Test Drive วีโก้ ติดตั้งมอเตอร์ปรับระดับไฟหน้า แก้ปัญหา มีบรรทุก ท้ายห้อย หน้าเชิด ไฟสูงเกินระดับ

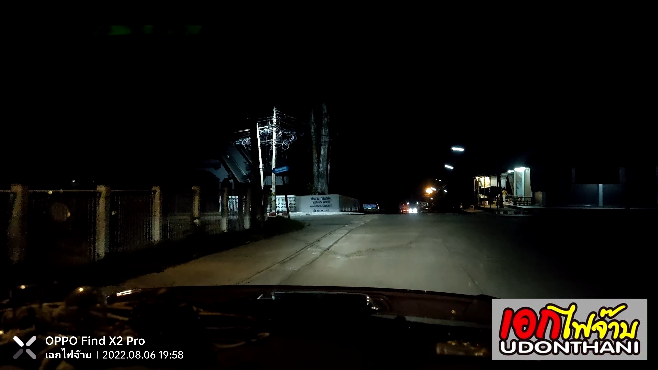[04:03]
ยังคัด Kundi เหมือนกันครับ ลูกค้ามีปัญหา เรื่องของเรื่องของก็เรียกอะไรเรื่องของ อ่ะ..
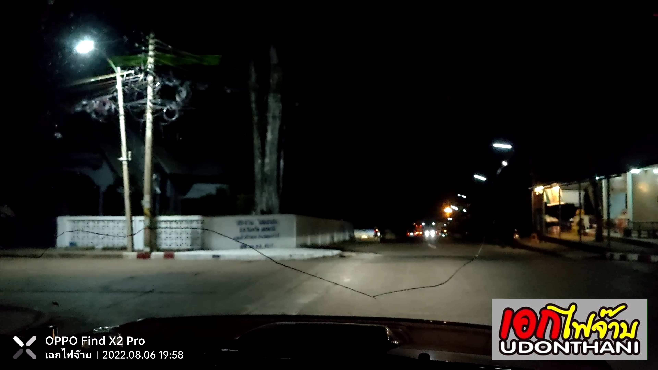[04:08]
หมอเตอร์ Laur คือลูกค้าก็นำล้cation เข้ามานะครับตอนนี้ผมปรับไฟลงรถใส่หน้าก็ต่ำหน่อยนะ เพราะเราขับในเขตชุมชน
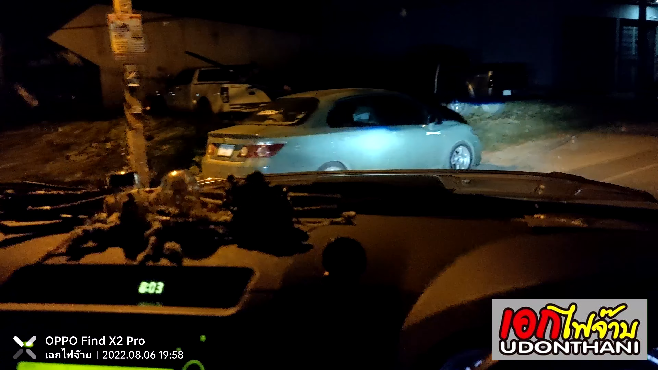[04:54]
โอเค ก็จะประมาณ อันนี้ก็คือผมปรับตับหน่อยนะครับ เพราะเราขับในเครียร์จุมชนลอง